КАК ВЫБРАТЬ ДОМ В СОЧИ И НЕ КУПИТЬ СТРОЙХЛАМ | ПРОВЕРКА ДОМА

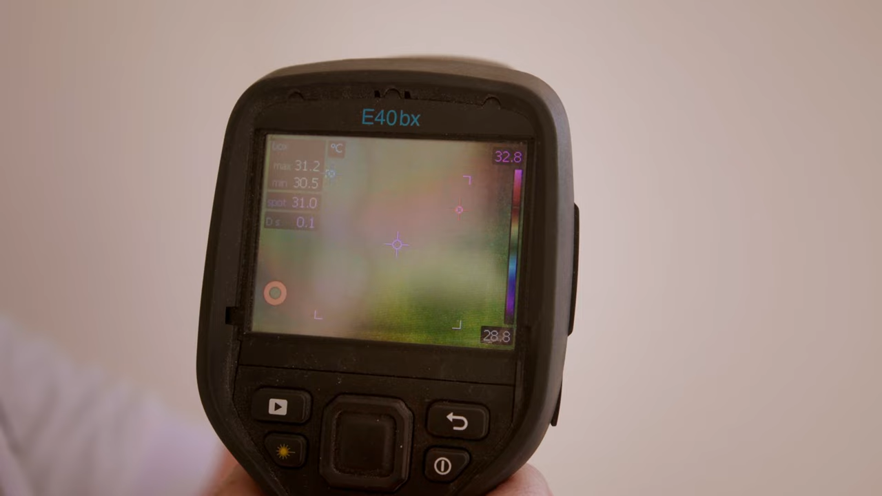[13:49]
On screen: spot 31.0°C, max 31.2°C, min 30.5°C, scale top 32.8°C
Здесь температура стены 31 градусная. Я не вижу, просто видит оператор. Вы тоже увидите 31 градус.
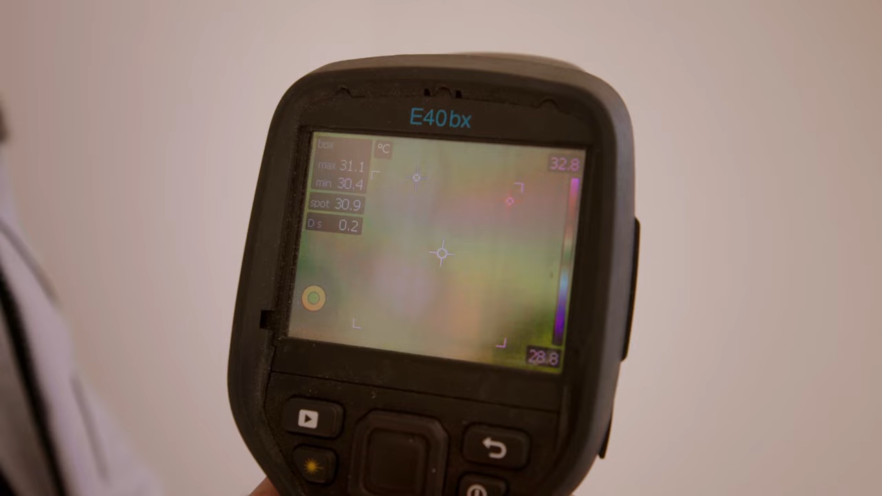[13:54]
On screen: spot 30.9°C, max 31.1°C, min 30.4°C, scale top 32.8°C, scale bottom 28.8°C
То есть, очень жарко. Мы сейчас зашли в эту комнату без системы кондиционирования.